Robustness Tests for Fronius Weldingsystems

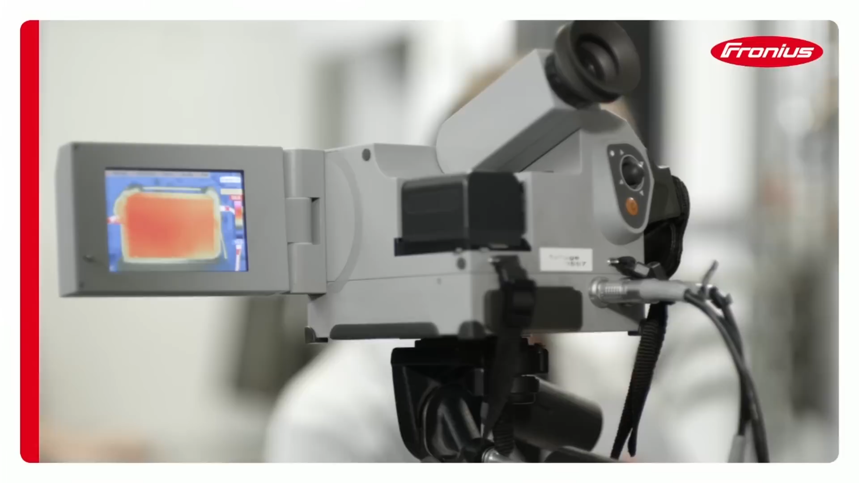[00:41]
To optimize the cooling processes used by the systems, the internal and external temperature distribution is monitored under various loading conditions using an infrared camera.